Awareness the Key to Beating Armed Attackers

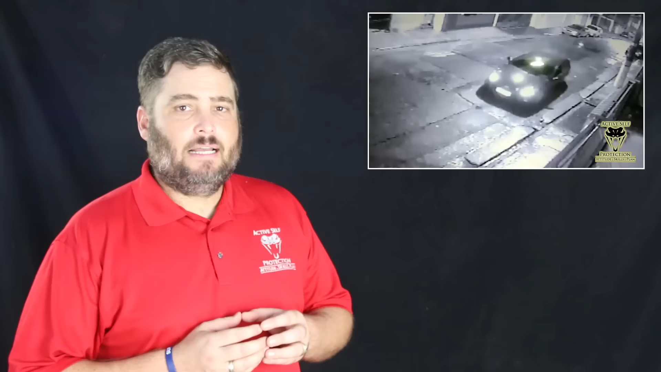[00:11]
Today's lesson comes to us from Brazil and it shows us someone fighting off a couple of attempted carjackers. Gonna learn some important lessons here about transitional spaces, about watching ourselves when we are parking our car, and about taking appropriate steps to defend ourselves and others. I sped the beginning up quite a bit as we see this guy who is a police officer in Brazil and he is backing his car into the garage.
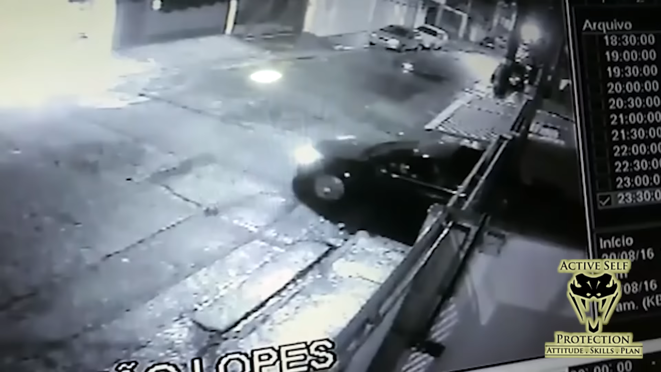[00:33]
This is an excellent strategy. You see a lot of homes here that are kind of compounds and the reason is what we see here is we see these guys roll up and they are armed robbers and or carjackers. This is not uncommon in places like Brazil and does even happen in the States. So these guys are coming in, why, what happens? Well they're gonna run off.
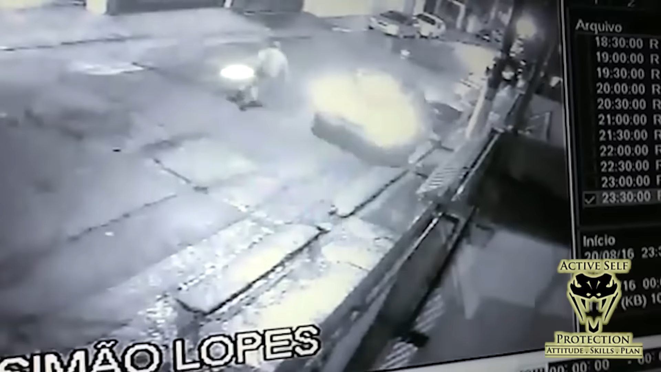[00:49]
They sure reacted like there was a big problem like gunshots coming their way. We're gonna see why here in just a minute. This one's over and that officer did a fantastic job. We talk about protecting ourselves by backing in when possible and if you're gonna get into an enclosed space, a transitional space like your garage, until that garage door is closed, backing in can be a very good idea. And the reason is is because now you can see. You see that? He's got his headlights out there on these guys. He is able to see and that kind of warning can give you the kind of reaction time that you might need to protect yourself.